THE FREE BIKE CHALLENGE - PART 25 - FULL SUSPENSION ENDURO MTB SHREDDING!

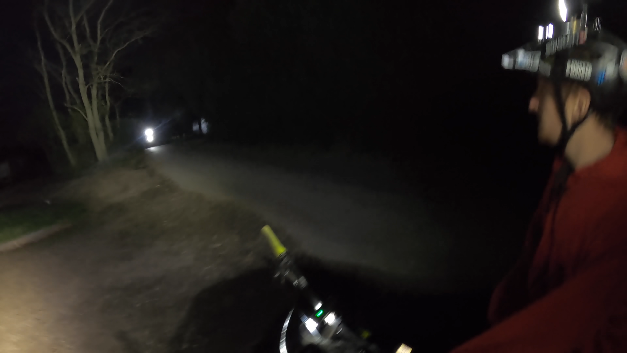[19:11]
There's someone coming out of the darkness. Who's coming out of the darkness?